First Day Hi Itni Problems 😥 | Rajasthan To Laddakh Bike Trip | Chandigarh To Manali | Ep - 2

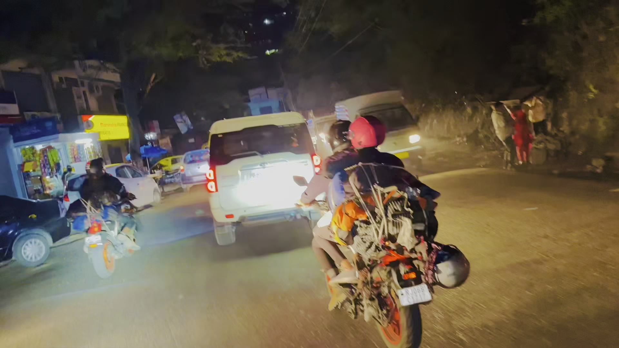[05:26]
बिलासपुर घाटी पे जाम लगा हुआ यार, तबियत वाला जाम लगा हुआ।